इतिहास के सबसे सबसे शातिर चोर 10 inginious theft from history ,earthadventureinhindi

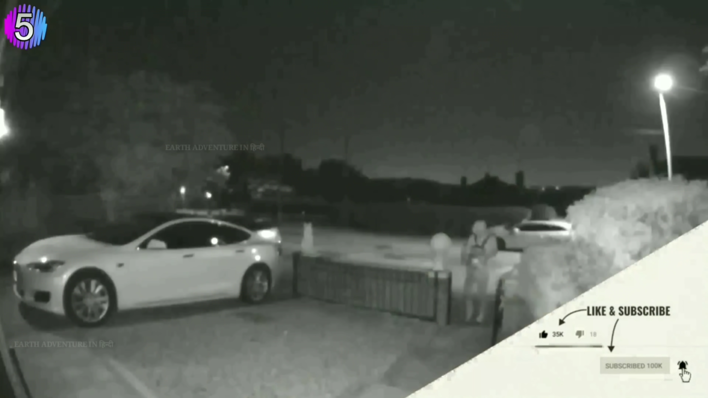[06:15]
विडियो में देखिए कैसे यह दो चोरी टेसला की सिक्यूरिटी सिस्टम को चक्मा देते हैं और आराम से इसके अंदर घुच जाते हैं फिर वह यह गाड़ी लो और भागू
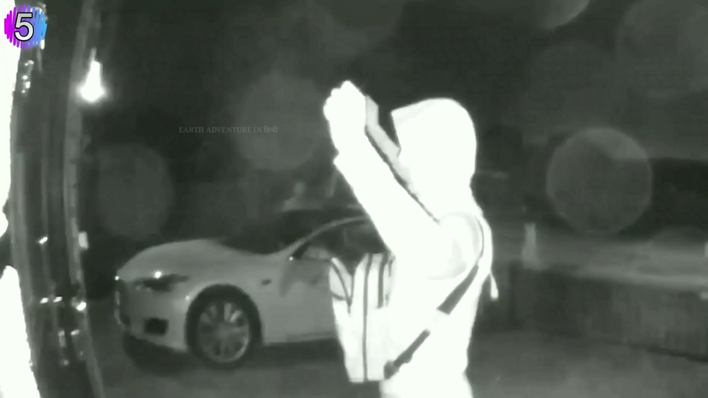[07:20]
का कुछ electronic signal उन दो चोरों ने duplicate करके बनाया होगा और गाड़ी अपने आप खुल गई इन चोरों का दिमाग किसी बड़े hacker कर रहा होगा जैसे फोन आएक होता है न इन्होंने वैसे गाड़ी की चावी को हैक कर लिया पर चैड ड्रेस के अंदर टीवी